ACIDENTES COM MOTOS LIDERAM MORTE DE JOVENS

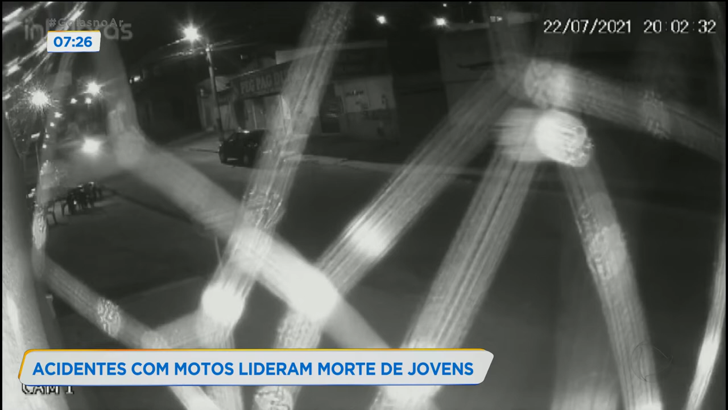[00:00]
Nas imagens, é possível ver o momento da batida entre dois motociclistas. No momento do choque, os dois pilotos estão em alta velocidade.